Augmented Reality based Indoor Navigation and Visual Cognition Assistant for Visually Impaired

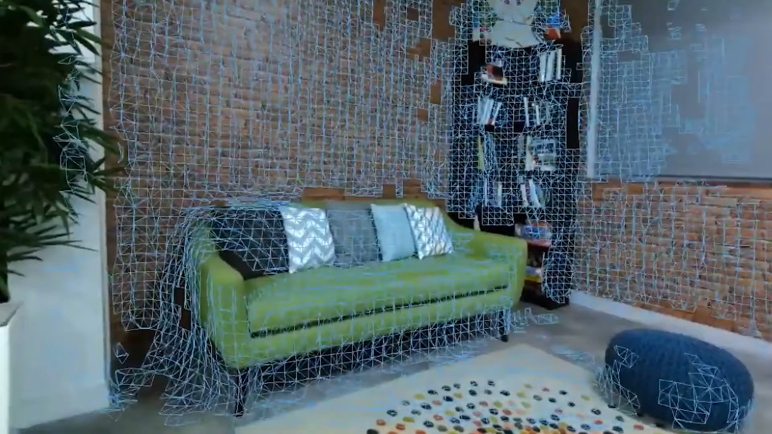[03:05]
The spatial map accounts for the dynamic features and obstacles of an indoor environment like furniture and temporary restrictions on some paths.